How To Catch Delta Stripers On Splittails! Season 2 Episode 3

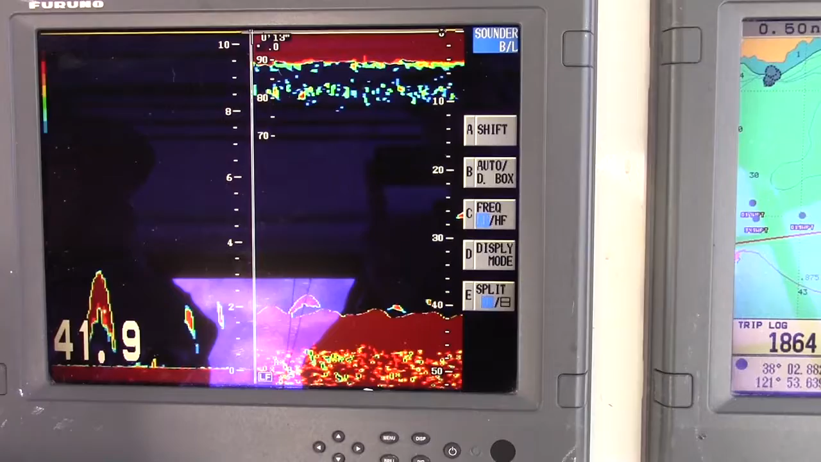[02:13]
When big arches like these started showing on the screen of the Furuno, it was time to drop the anchor and get the baits in the water.